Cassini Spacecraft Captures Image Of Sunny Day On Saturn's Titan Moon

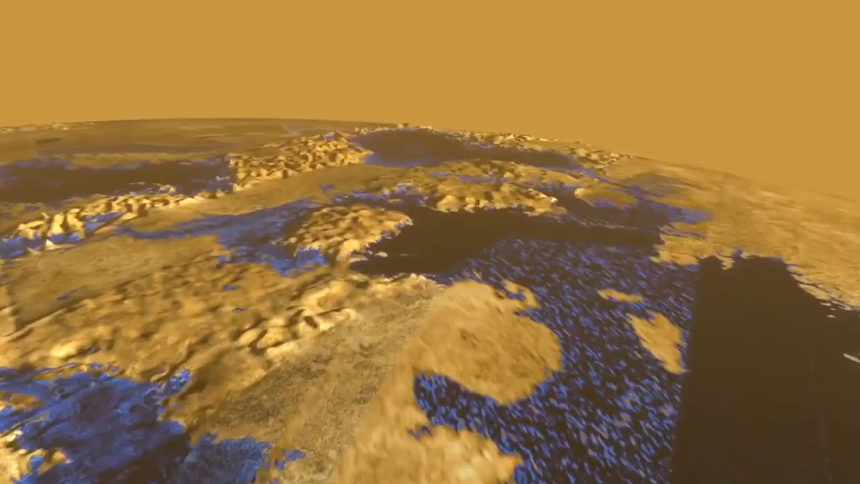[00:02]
NASA's Cassini spacecraft has been observing Saturn's Titan moon and recording images of the polar hydrocarbon seas.